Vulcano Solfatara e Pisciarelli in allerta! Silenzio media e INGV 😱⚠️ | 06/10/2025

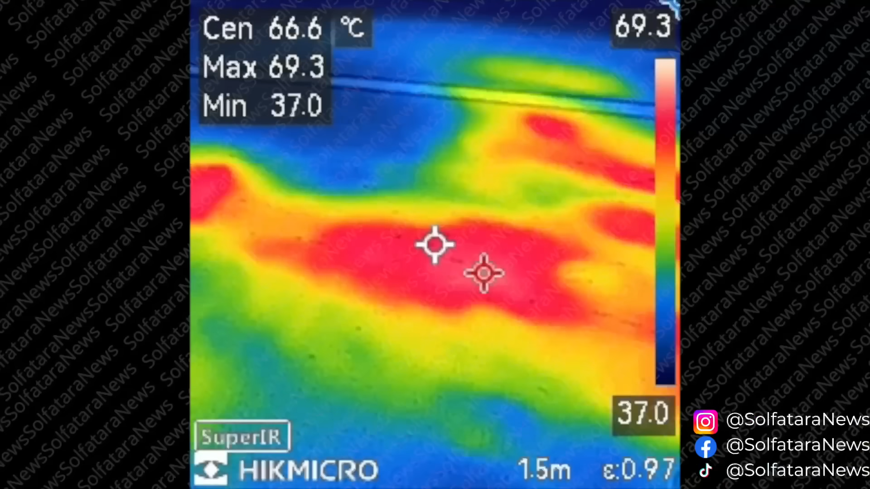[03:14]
On screen: spot 66.6°C, max 69.3°C, min 37.0°C
70 gradi sul manto stradale e oltre 90 gradi lateralmente,